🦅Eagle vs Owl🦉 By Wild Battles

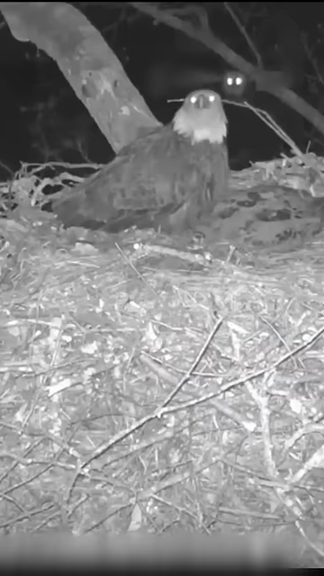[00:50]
उल्लू चुन-चुन के बदला लेता है और
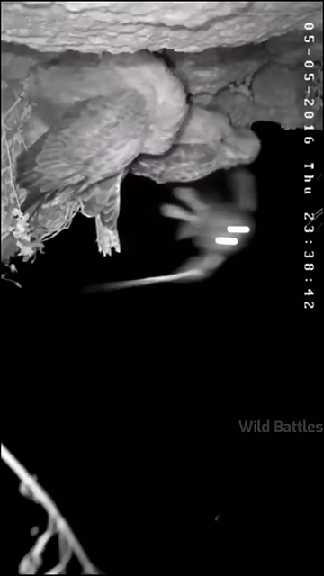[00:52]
कई वीडियो ऐसी सामने भी आती है जिन में उल्लू
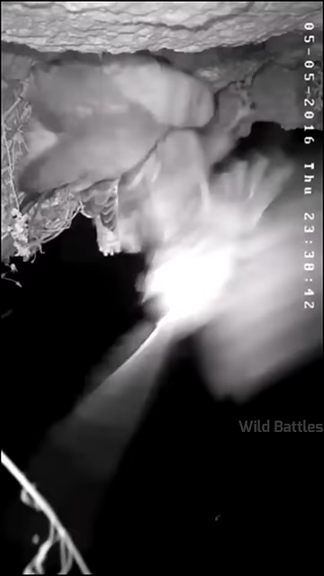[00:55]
अपनी नाइट विजन का फाइदा उठा कर रात में इगल को खतम कर देता है